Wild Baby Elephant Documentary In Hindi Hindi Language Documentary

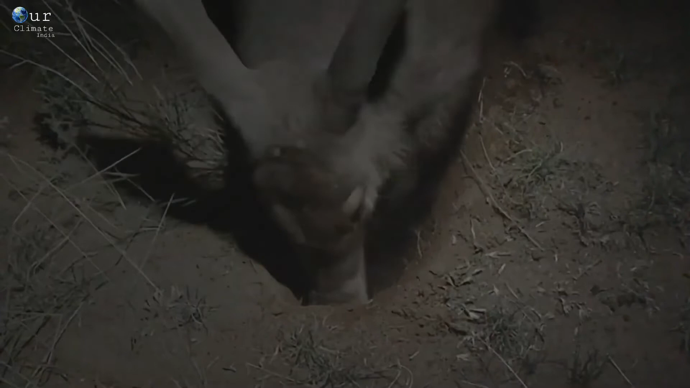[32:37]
माना जाता है कि ये एक ही रात में 50,000 से ज्यादा इंसेक्ट्स को खा सकता है।